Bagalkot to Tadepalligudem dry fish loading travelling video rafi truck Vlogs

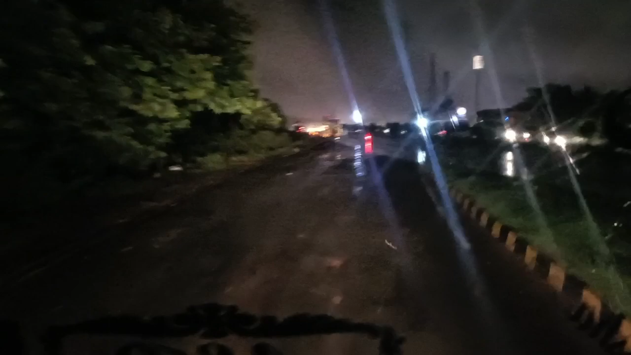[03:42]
విజయవాడ, ఏలూరు, తాడేపల్లిగూడెం, ఇలా అయితే మనం వెళ్తాం. ఓకేనా ఫ్రెండ్స్, వర్షం అయితే ఇంకా ఆగలేదు మనకి. దాదాపు మనం గుంటూరులో లోడ్ ఎత్తుకొని బయలుదేరినప్పటి నుంచి ఒక్క సెకండ్ కూడా వర్షం అయితే పడకుండా ఆగకుండా వస్తానే ఉంది మనకు వర్షం.
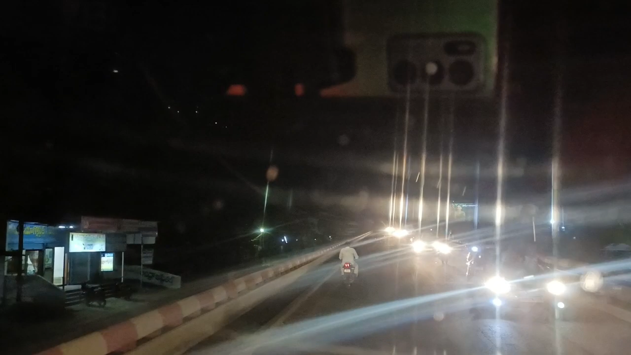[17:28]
ఇంటికి వెళ్ళిన తర్వాత ఆడ నైట్లో గంట రెండు గంటల ఆపుకొని మళ్ళీ అయితే బయలుదేరుతాను. ఇక మనమైతే గుంటూరు బైపాస్ అయితే ఎక్కేసాం ఫ్రెండ్స్.
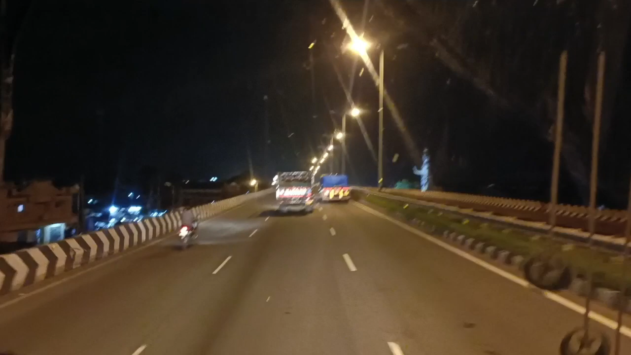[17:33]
ఇక్కడ రైట్ సైడ్లో మా గురువు గారు కనపడుతున్నారు చూడండి. గుంటూరు బైపాస్లో మా బాసు, మా బాసుని మాత్రం నన్ను ఎక్కడికి వదిలినా వదిలిపెట్టరు.
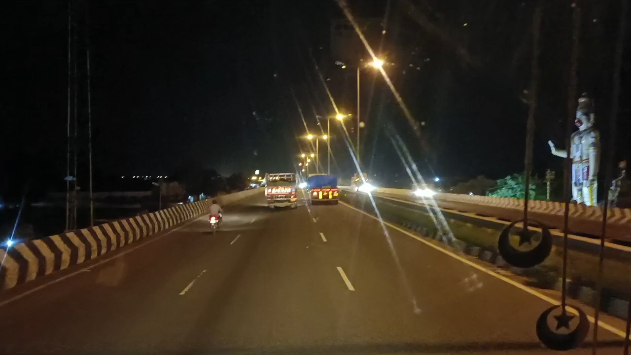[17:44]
మా బాసు నాకు ఎక్కడో వచ్చాట మా బాసు విగ్రహాలు కనపడుతూనే ఉంటాయి.
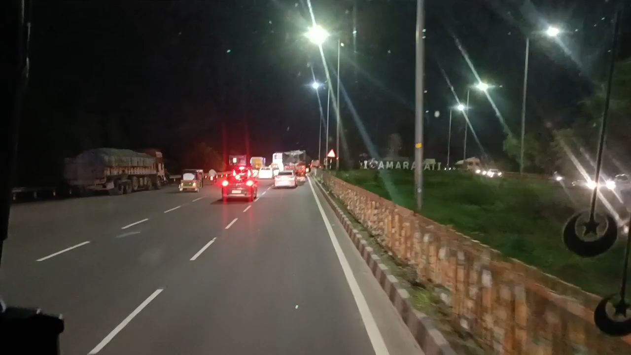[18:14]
ఇక్కడ కూడా మనకి వాటర్ వదులున్నాయి. కృష్ణా బ్యారేజ్ లాకులు కూడా ఎత్తున్నాయి. అంటే ఫుల్గా ఎత్తలేదు, సగం లాగులు ఎత్తారనమాట. వాటర్ అయితే ఇటు మనకి రైట్ సైడ్లో ఇప్పుడు వాటర్ ఉండవు అట్లాంటిది.
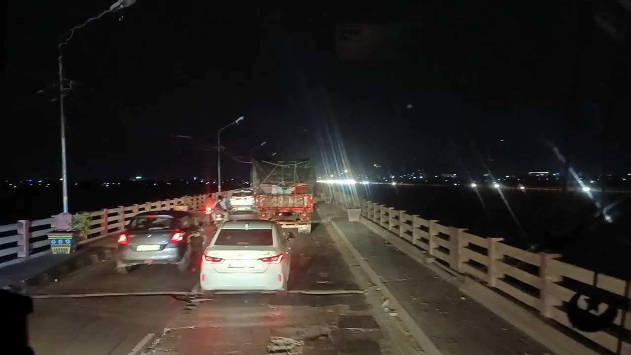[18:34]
ఇంటికి వెళ్ళిపోయి ఇది మనకి బెంజ్ సర్కిల్ ఏరియా. బెంజ్ సర్కిల్ నుంచి రైట్ తీసుకొని ఎన్టీఆర్ సర్కిల్ అంటే బందర్ రోడ్ అనమాట.
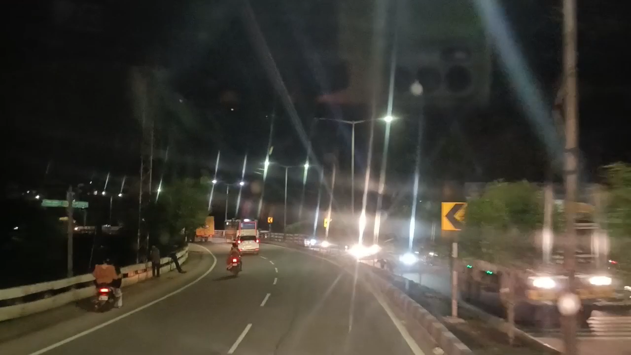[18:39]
మా ఇల్లు కూడా ఎన్టీఆర్ సర్కిల్ పక్కనే. ఇక ఇంటి దగ్గర ఆపుకొని పొద్దున్నే మూడింటికి లేచి బయలుదేరుతాను. మా టైం వచ్చేసి ప్రజెంట్ 10:30 అవుతుంది నైటు.
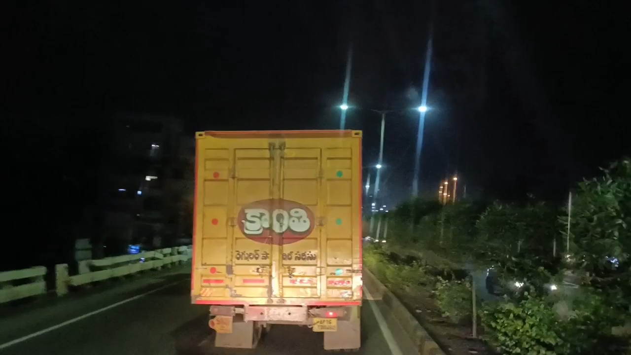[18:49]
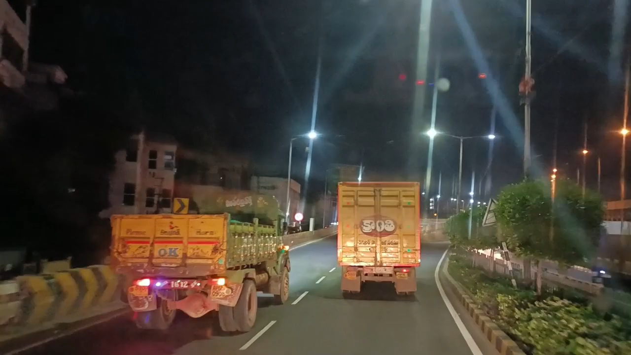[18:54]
ఇక ఏరియా మొత్తం ఈ ఫ్లైఓవర్లు కొత్త కట్టారన్నమాట బెంజ్ సర్కిల్లో.
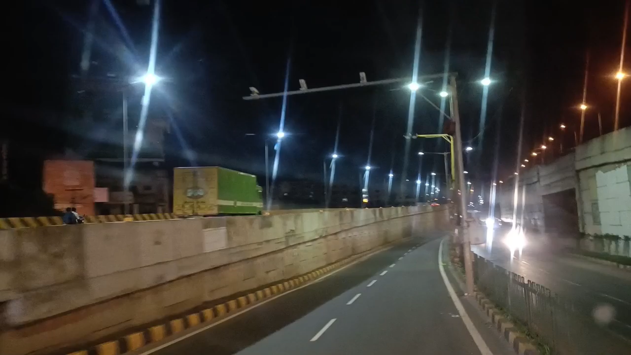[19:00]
రెండు వైపులు అయితే కట్టారు ఫ్లైఓవర్లు. ఎదర నుంచి రైట్ తీసుకొని మనం ఎన్టీఆర్ సర్కిల్ వెళ్తాము. ఇది వచ్చేసి మనకి ఎన్టీఆర్ సర్కిల్.
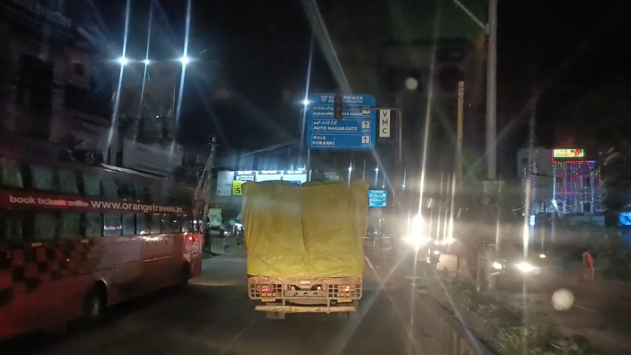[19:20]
మనకి ఎప్పుడన్నా ఎవరన్నా తెలియని వాళ్ళు హైవే కాడి నుంచి ఆటనగర్ వెళ్ళాలనుకుంటే నైట్ పూట ఈ బెంజ్ సర్కిల్ నుంచి రైట్ తీసుకుని ఇట్లా ఎన్టీఆర్ సర్కిల్ వస్తుంది. మళ్ళీ ఇటు నుంచి కూడా స్ట్రైట్ అనమాట.
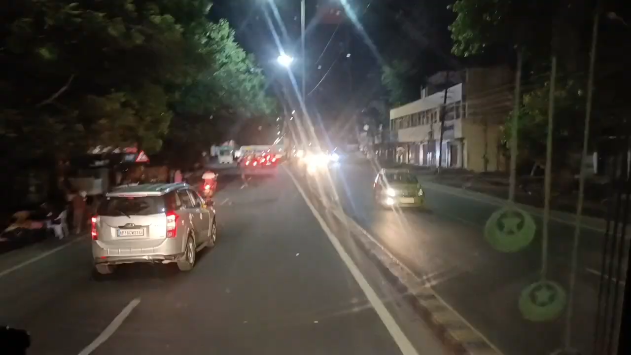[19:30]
స్ట్రైట్గా ఒక 2 కిలోమీటర్స్ వెళ్ళినాక లెఫ్ట్ సైడ్లో మనకి ఆటనగర్ గేట్ అయితే వస్తుంది. ఇదనమాట గేట్, ఆటనగర్ గేటు. ఇక్కడ నుంచి మనం లెఫ్ట్ తీసుకుంటే ఇక ఇదంతా ఆటనగరే. ఆటనగర్ 100 అడుగుల రోడ్డు అంటారు ఇదే అనమాట.
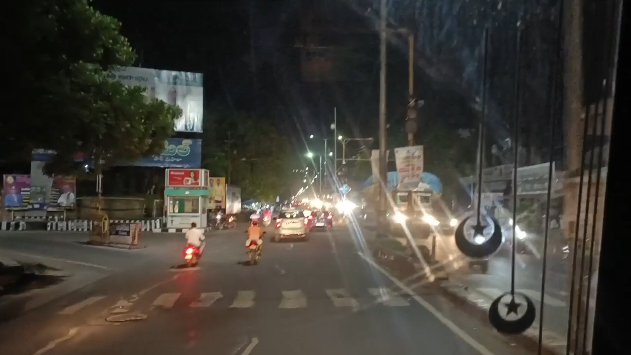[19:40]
ఈ లెఫ్ట్ తీసుకోవాలి. బందర్ రోడ్లో మనం బెంజ్ సర్కిల్ నుంచి రైట్ తిరిగినాక ఒక 3 కిలోమీటర్లు వచ్చి లెఫ్ట్లో ఉంటుంది.
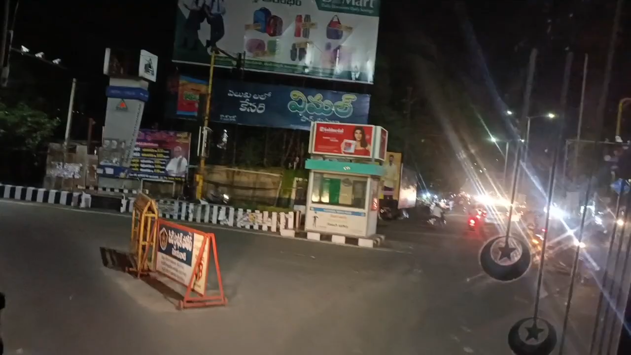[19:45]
2 కిలోమీటర్లు ఉంటుంది అనమాట. చూసారా ఇక్కడ నుంచి ఆటనగర్ స్టార్ట్ అయింది మనకి.
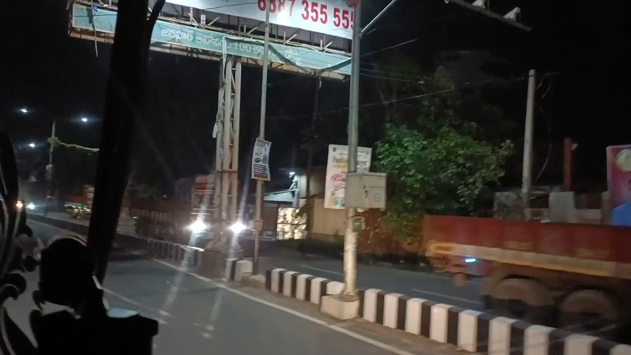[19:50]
ఆటనగర్ 100 ఫీట్ రోడ్ అంటే ఇదే. మనం ఈ రోడ్లో కొద్ది ముందుకు వెళ్ళిపోయి బండి అయితే సైడ్ పెట్టుకొని నేనైతే ఇంక ఇంటికి వెళ్ళి పొద్దున్నే వస్తాను అనమాట.